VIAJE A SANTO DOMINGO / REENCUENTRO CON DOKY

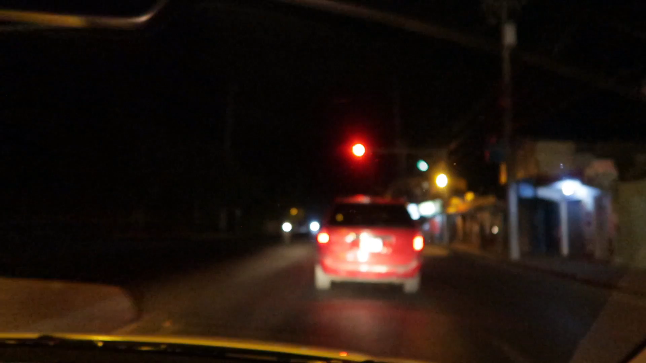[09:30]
Las calles están oscuras. Son las 5.41. Mírenlo ahí.
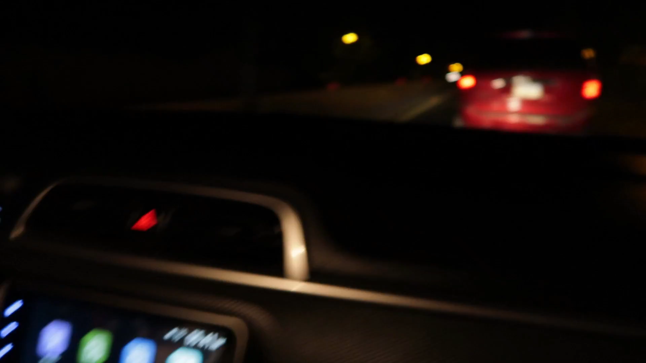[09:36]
Y. Vamos de camino.
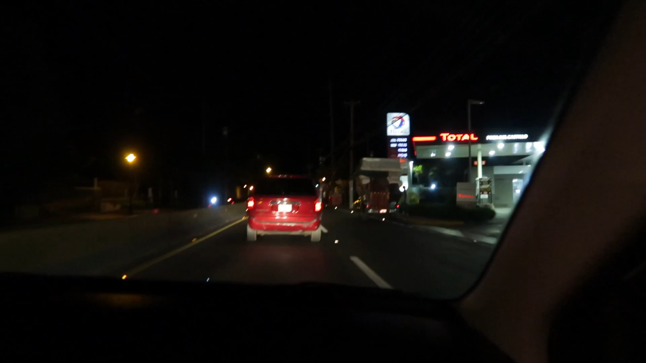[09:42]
¿Se te olvidó papi? Fue. Déjame estar pendiente para acordarte. Lo perece chica. Porque ya se le ha pasado. Se le pasaron ya tres gasolineras. Y se le olvida. Échale en esta. Bien aquí. Pues sí muchachas. Ya vamos saliendo. De la ciudad. Yo me imagino que estaremos allá. Como en eso de las 9 de la mañana. ¿Verdad?